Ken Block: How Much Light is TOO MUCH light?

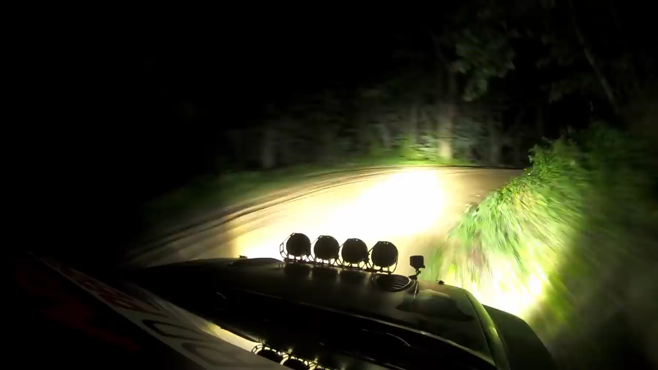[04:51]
So, you can see down the stage as you're sideways. Very important.
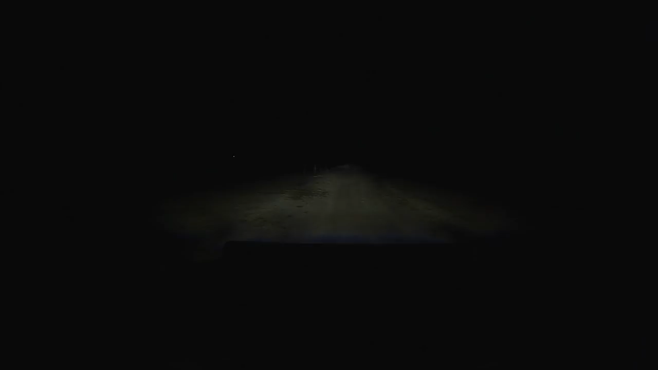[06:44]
We have some fencing and we have some sort of water tanks ahead of us.